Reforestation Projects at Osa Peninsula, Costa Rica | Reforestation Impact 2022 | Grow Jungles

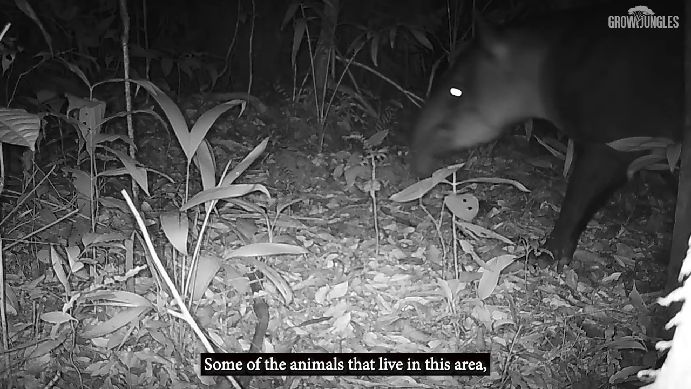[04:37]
Algunos de los animales que viven en esta zona como la danta,
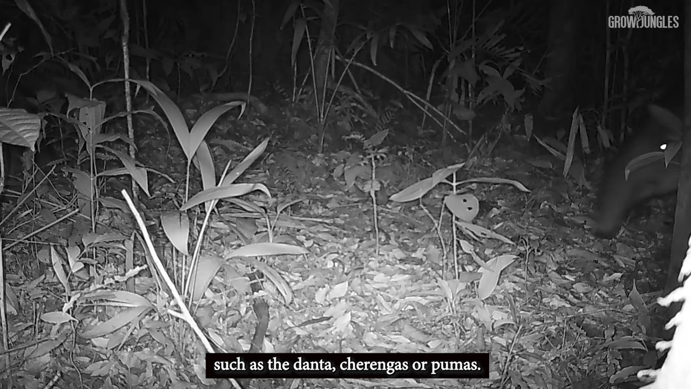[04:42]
cherengas, pumas y como estamos cerca del parque también hay aguares.
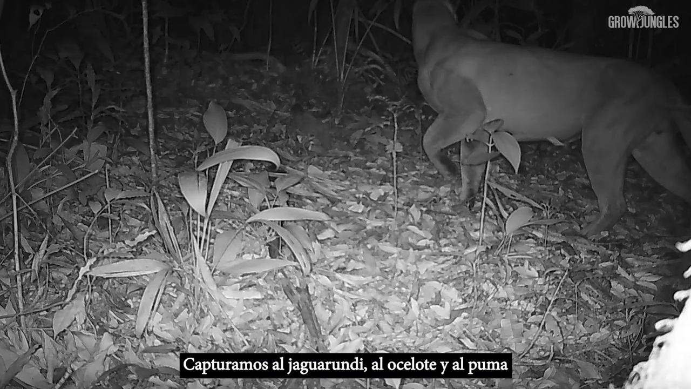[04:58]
We captured the jaguarundi and the ocelot and the puma and the tapir and the colored peccary and an incredible range of mammals.